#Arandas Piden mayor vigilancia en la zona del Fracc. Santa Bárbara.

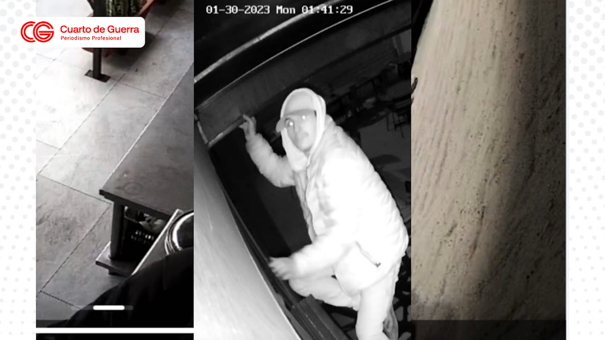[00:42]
amigo, porque pues no hay, no hay de otra, este sujeto pues quedó ahí captado en las cámaras de seguridad, pues es el mismo por lo que se puede apreciar,
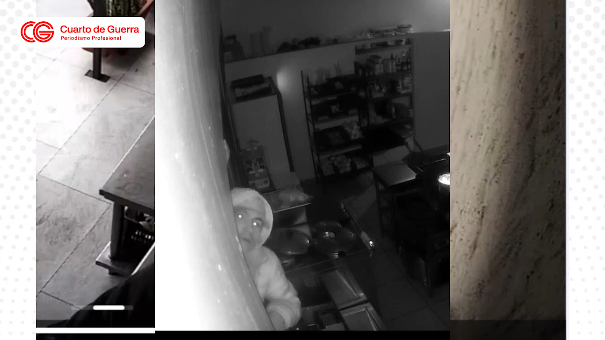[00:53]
me decían, si te fijas, pues es el mismo rostro de la persona, aunque con diferente vestimenta, ya hicieron su reporte a las autoridades,